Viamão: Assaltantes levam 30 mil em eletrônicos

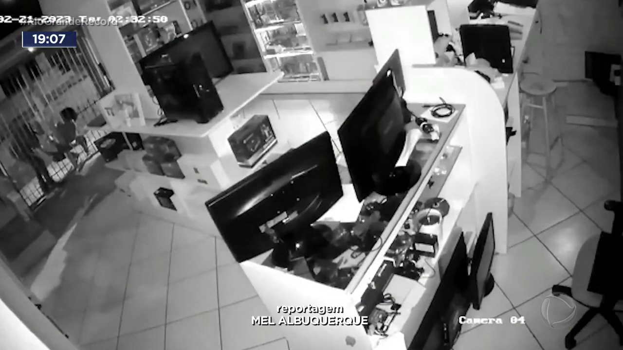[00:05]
Um deles tenta arrombar a grade de proteção da loja de produtos eletrônicos. O comparsa chega para ajudar e os dois conseguem entrar.
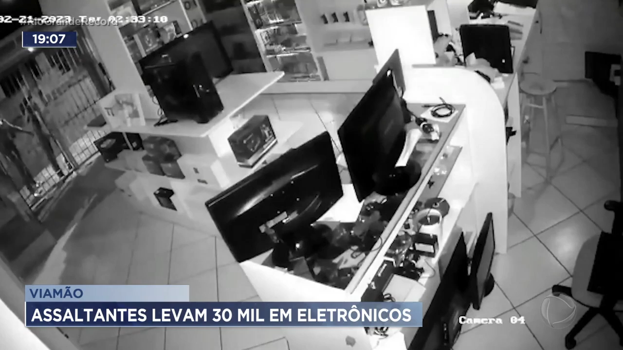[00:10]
Em poucos minutos fazem a limpa. Os ladrões levaram computadores, televisões, aparelhos de videogame e até itens que eram de clientes e estavam no concerto.